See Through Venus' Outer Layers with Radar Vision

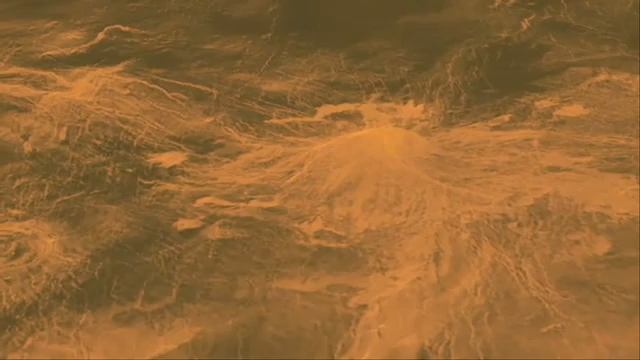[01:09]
And yet, with it, radio astronomers found a mountain on the surface and watched it change position over a few hours.